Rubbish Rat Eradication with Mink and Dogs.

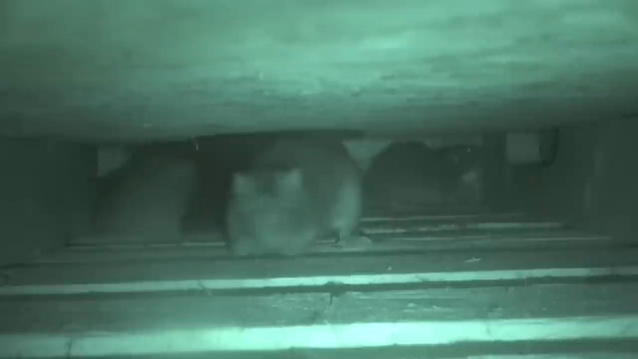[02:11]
Oh, the other one's coming out. Another one's coming out. Watch. Oh, he went back. Another one's coming out. They're moving over here.